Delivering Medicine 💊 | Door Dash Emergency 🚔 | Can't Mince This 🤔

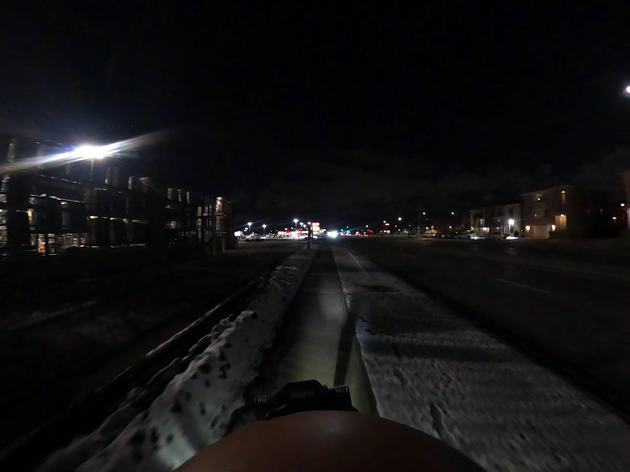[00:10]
oh there's the Walgreens i could already see it it's actually right in the same parking lot so what i'm gonna do is instead of taking a bumpy sidewalk
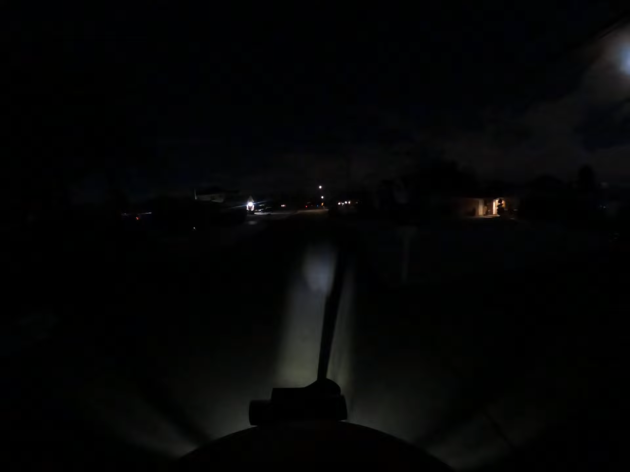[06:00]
um we have got to travel against the wind um
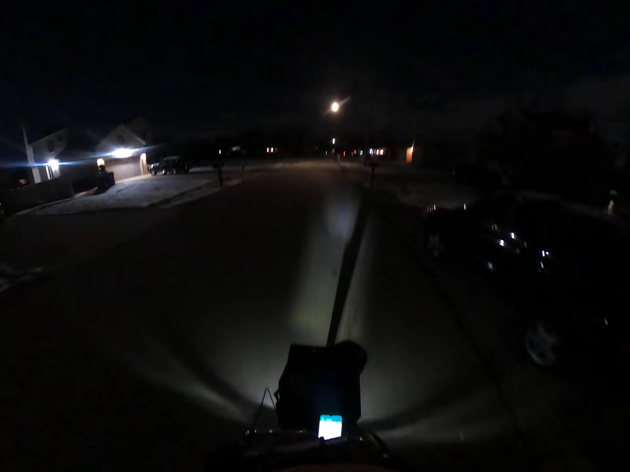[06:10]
so apart from these side streets uh if we get on the main street and we've got to go west we are definitely staying in a sidewalk oh there's a fellow jogging there um in this really tough weather so yeah guys we are right up here um
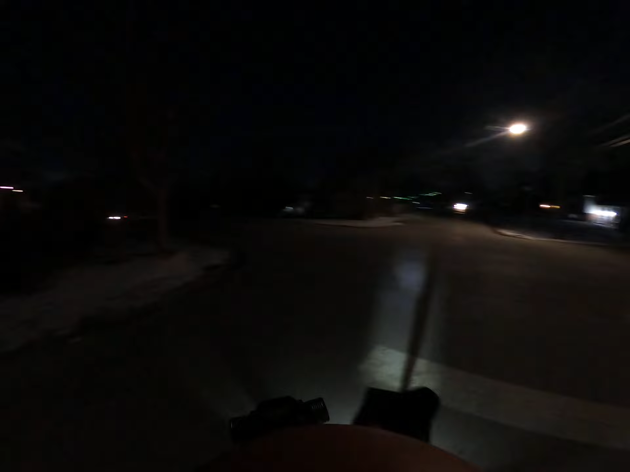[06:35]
luckily it is not a busy street um it's
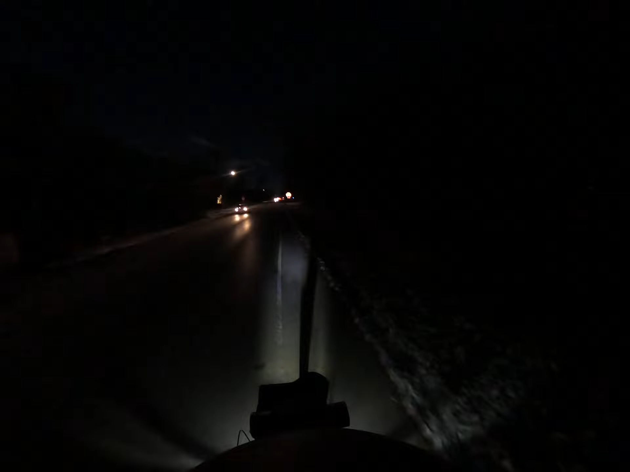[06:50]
in an unincorporated area so we don't have a sidewalk but we have this little um this little like two and a half feet of uh shoulder if you will all right um